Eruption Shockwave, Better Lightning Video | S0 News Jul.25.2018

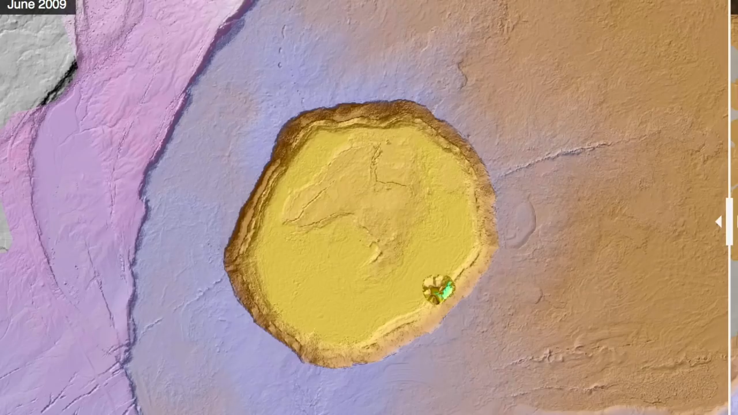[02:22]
The collapse events have been incredibly detailed on LIDAR, showing a before and after based on what has happened here the last two months.